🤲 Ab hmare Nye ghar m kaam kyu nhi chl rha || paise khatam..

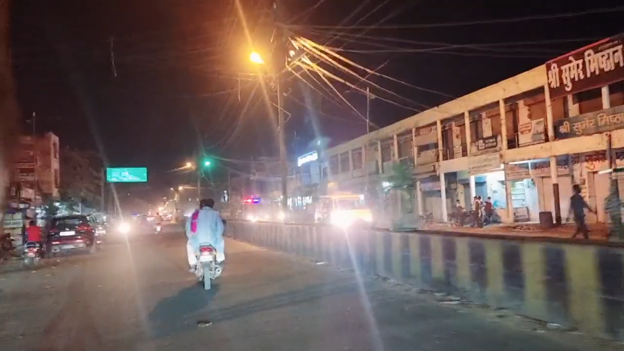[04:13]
तो फिर भी हम लोग जो है निकल आए थे, और यहाँ पर बहुत अच्छी लाइटिंग हो रखी थी, बहुत अच्छा लग रहा था।